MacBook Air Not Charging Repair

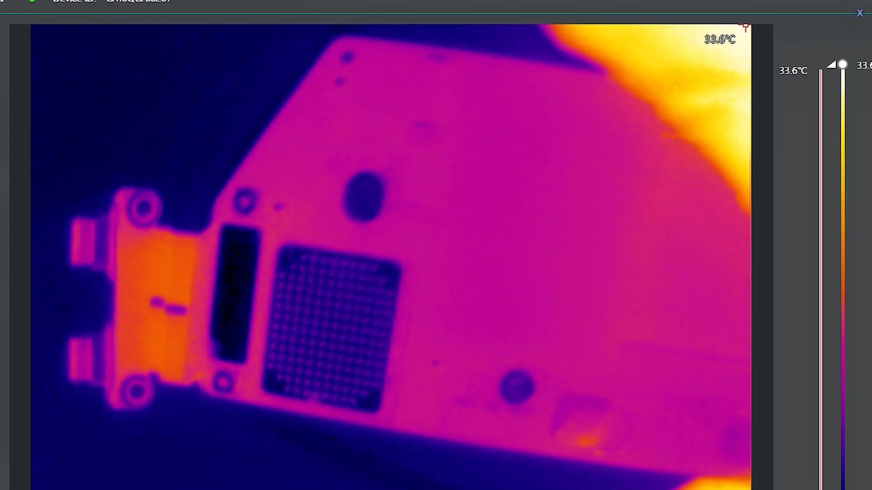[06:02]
On screen: scale top 33.6°C
Just go in the thermal cam here.
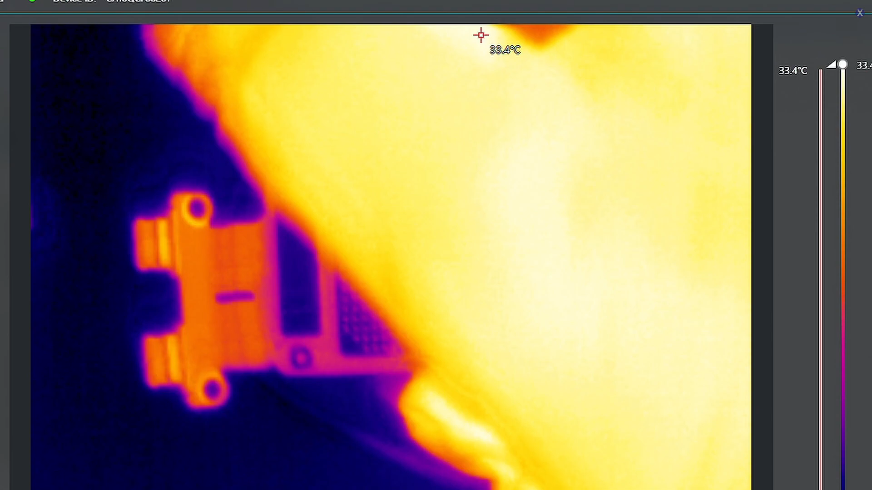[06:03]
On screen: scale top 33.4°C
Plug it in. And we're going to see how the board reacts to it.
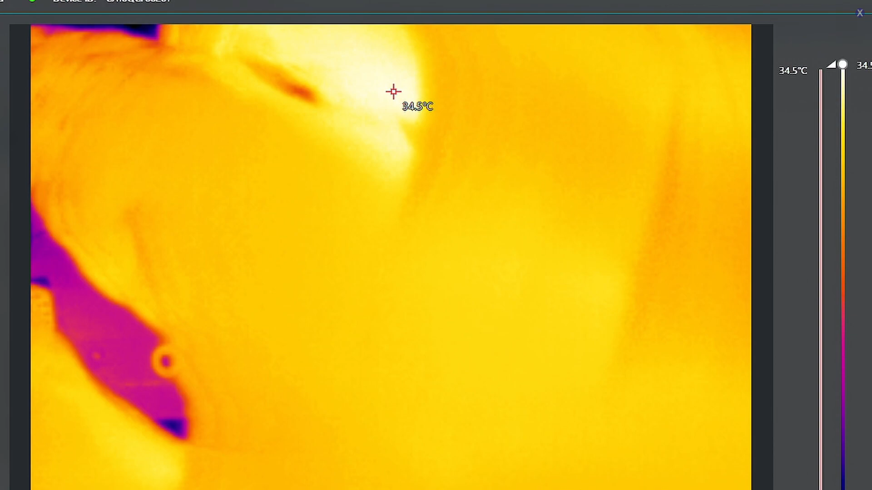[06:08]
On screen: spot 34.5°C, scale top 34.5°C
So we're getting our voltage there. This looks more normal. Our CD32s don't look to really have a problem there. Yeah. So it keeps doing this over and over again. Each port. Plug it in and it will give me this. So it makes me think if the, maybe the palm rest is bad.
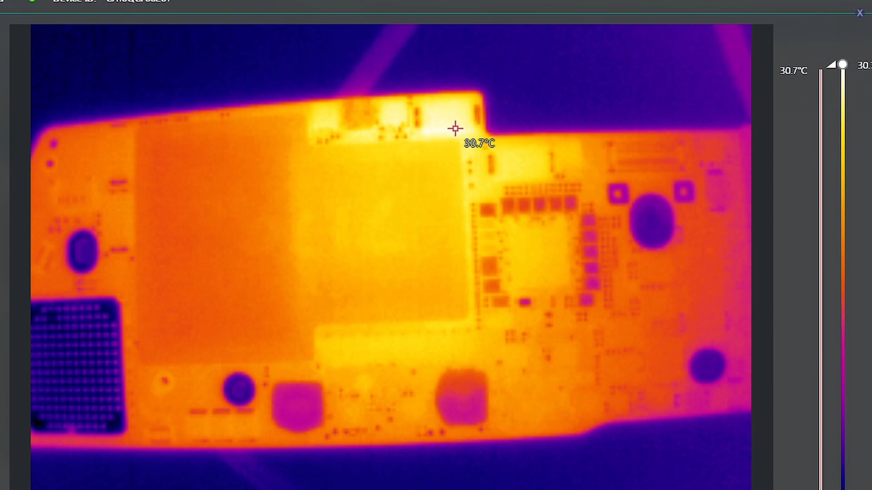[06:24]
On screen: spot 30.7°C
Maybe the keyboard is bad altogether. Maybe there's liquid spill or something on the keyboard. So I never get everything that you want to know.